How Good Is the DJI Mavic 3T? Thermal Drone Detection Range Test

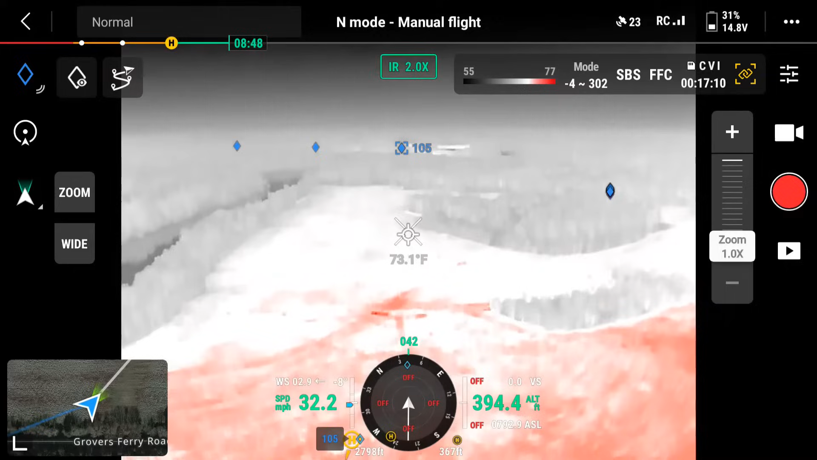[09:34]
On screen: spot 73.1°F
Almost 2,500 feet now. All right. Yeah, I think, um, I think we're definitely at the limit there. Um, that's 3,000 feet. And they're technically still visible in these conditions. And again, this is purely the performance of the thermal in almost perfect conditions with which to detect these deer. Uh, it's been overcast all day. Um, it's about 70 degrees. So this is about perfect.
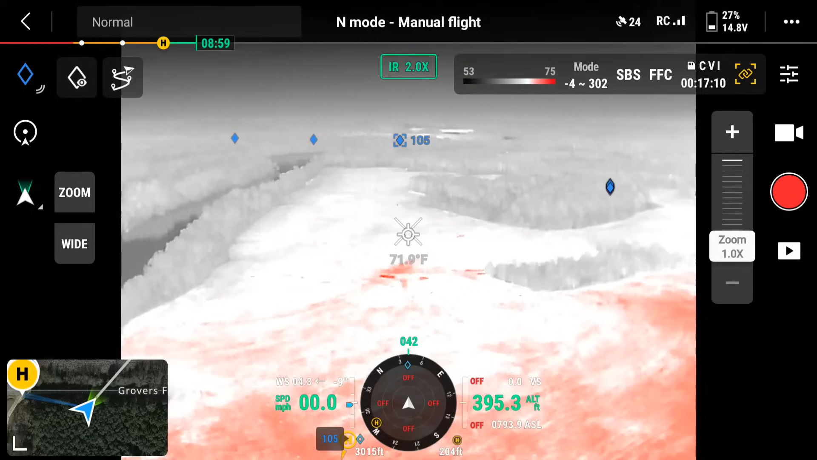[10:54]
So obviously if I'm, if I'm flying at 400 feet, you can see my field of view. I don't know what it is, what it calculates out to be, but that's probably three to 400 feet wide at this height.
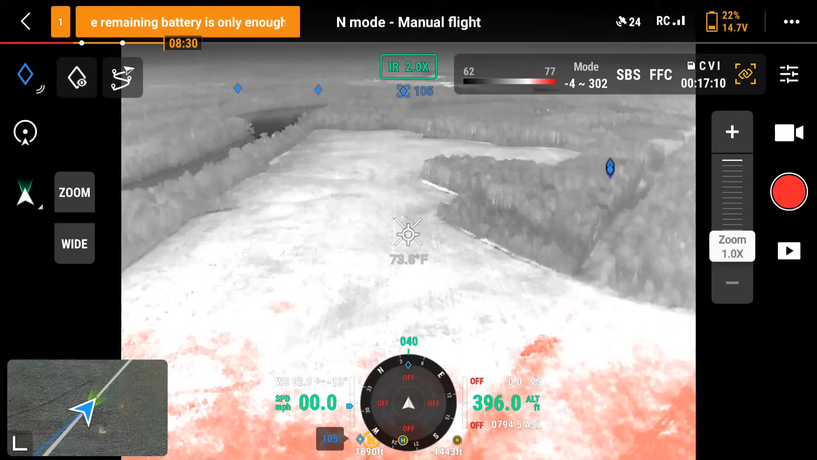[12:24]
I'm going to cancel that. Same basic sensor as the M30T. And, um, so from a thermal, uh, performance perspective, the M3T is going to be every bit as good as the M30T. I'm going to start backing up home. Um, obviously you give up a lot of the bells and whistles with the M30T. Or with the M3T over the M30T, but for the budget. Um, and for finding hot stuff in the woods. Um, you really can't go wrong. Alright, that's it for this. Um, I hope this was helpful. Um, I hope this was helpful. Um, I hope this was helpful. Uh, so, let's go. Let's go. Okay. Let's go.